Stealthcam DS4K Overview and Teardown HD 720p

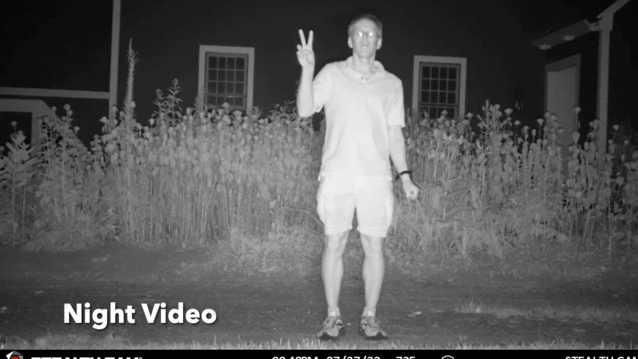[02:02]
There are no flash settings on this camera.
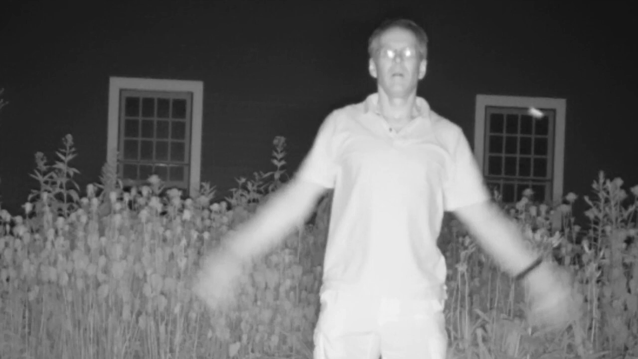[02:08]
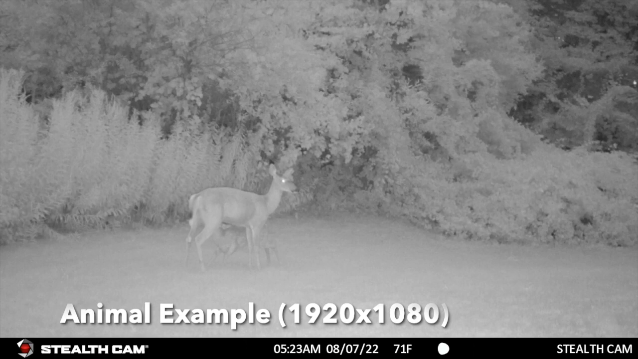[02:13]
Here is an example of video of animals taken at night. The doe and fawn are on our lawn, which doesn't seem to provide the best contrast in IR. This is not necessarily an issue with the camera. Okay, let's take this camera apart and see what's inside.